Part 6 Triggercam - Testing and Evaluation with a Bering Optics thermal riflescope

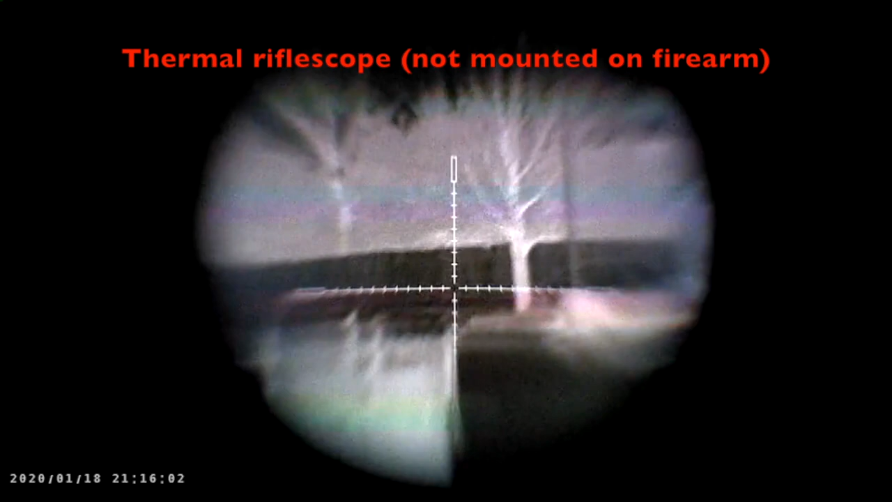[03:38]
This is the view through a trigger cam behind a Hogster thermal optic.